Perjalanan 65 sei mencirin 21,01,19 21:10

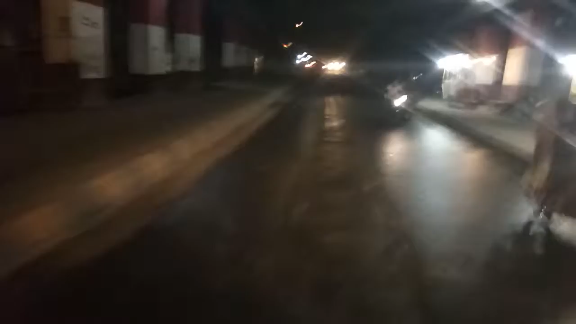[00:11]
Orang ngirim ya? Oh, dikasih jalan pak, pemadam mau lewat pak.
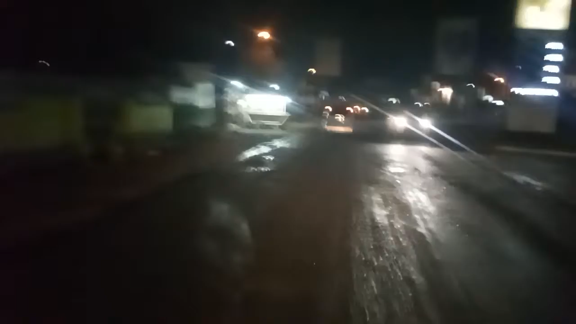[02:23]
Pak, jalan pak, pemadam mulai pak.
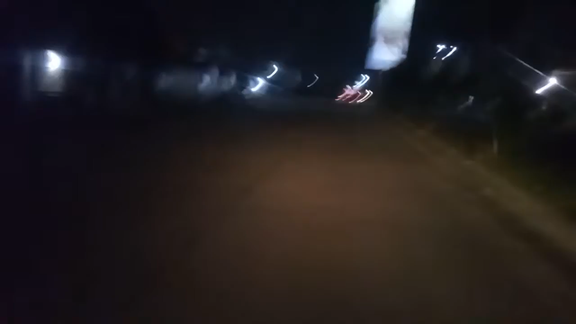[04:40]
salah jalur. Tolong Pak, kepada mau lewat Pak, salah jalur Pak.
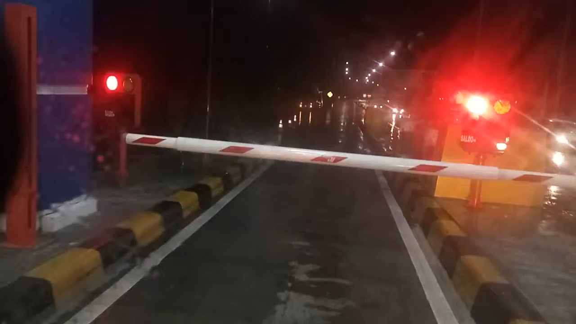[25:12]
Aduh. Biasa langsung dibuka, bang. Ya ini gara-gara klien kami dah habis 88 biji. Waduh. Bang darurat, bang. Udah 5 rumah, bang, terbakar, bang.